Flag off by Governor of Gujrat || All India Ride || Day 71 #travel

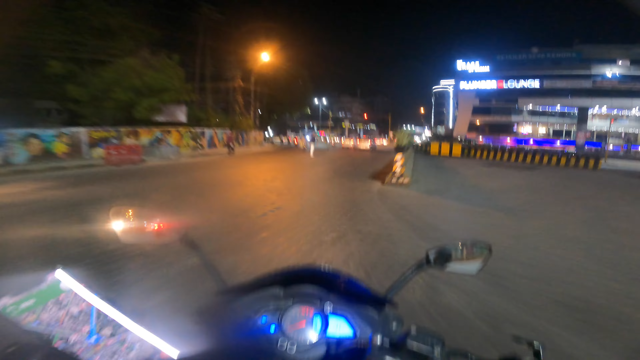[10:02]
We have reached Indoor Nagari Where is this map? I don't know where is this map. It's 3.8 KM hotel.
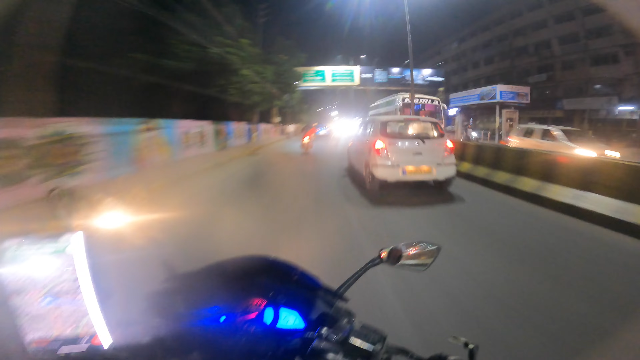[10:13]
But how much the map has gone. I don't know how much the map has gone. So we arrived at night at 8 o'clock.